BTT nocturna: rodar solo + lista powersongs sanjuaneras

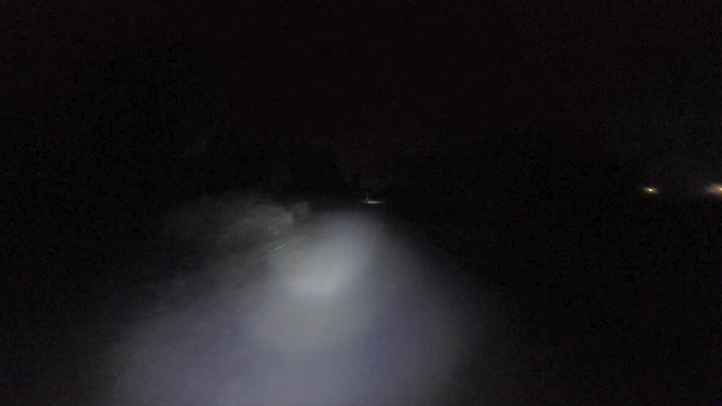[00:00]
¿Qué tal, señora? ¿Cómo estamos? ¿Bien? Pues nada, aquí típico día normal y corriente, que son las 3 de la madrugada y estás en BTT dándolo todo. Ahí delante está Pep, aquí estoy yo, y es el primer día que, bueno, la verdad es que iba un poco tocado de cabeza.
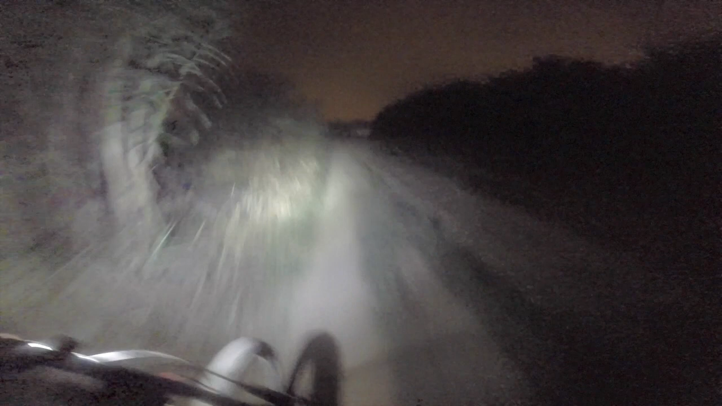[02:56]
Es muy llevable, muy rodable, solo hay 3 o 4 trocillos que se estrechan y es bastante imperdible.